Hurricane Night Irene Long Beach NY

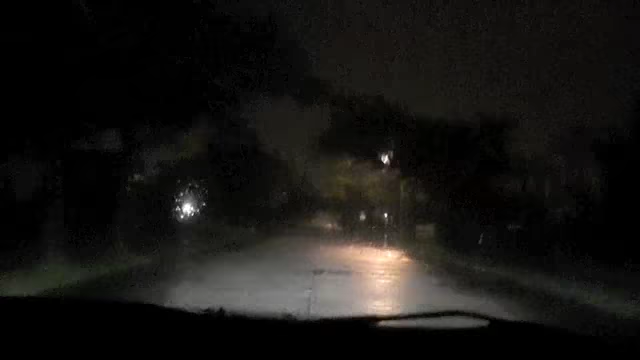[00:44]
We're just driving up to the boardwalk for a minute to see what it's looking like.
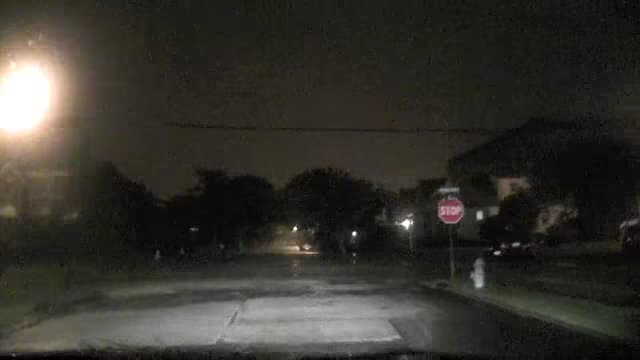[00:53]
Yeah, it's really windy and rainy. I was going to move the truck anyway across the street so the branches don't fall on it.
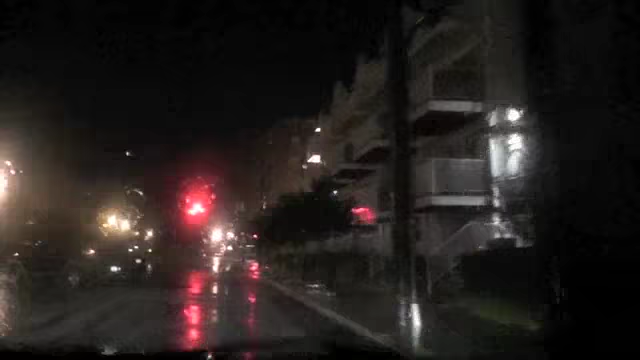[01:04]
Just for a second.
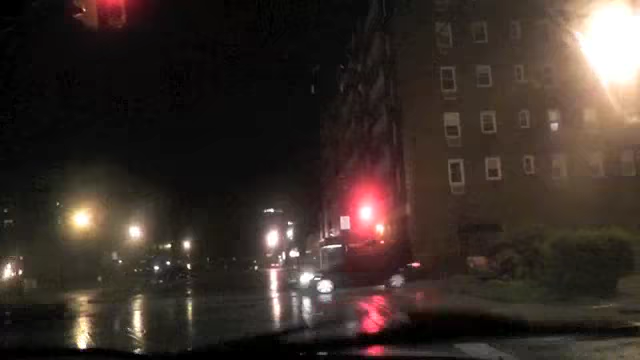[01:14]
Oh, look at this street. Yeah. Flooded. Yeah, okay, bye. I'll call you in a little bit. It's you know, it's right now, it's just like a bad rain, but it's getting windy, it's cool. Alright, bye. Okay, where's my neck hurts. Oh, Melody. Yes, my ass hurts. That's gonna be on YouTube. Oh. Alright, everybody, we're on Broadway in Long Beach.
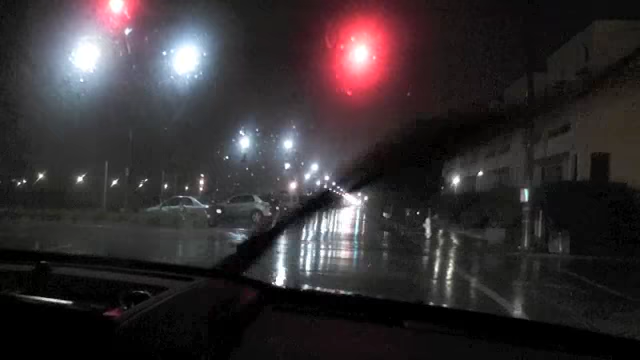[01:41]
I see the wave. Long Beach the Road. Water. Look at that. This is Long Beach Road, the water, it's really starting to rain hard now. The wind is probably about 30 to 35 miles an hour. Looks like it's going west, the wind. So I guess we're on, if it's going west, we're on the right, the hurricane's on the right side of right, this? Right, I guess, yep. Yeah. That's right. We're going to drive by the Alegria and go up to the boardwalk. Okay, why are we going by the Alegria?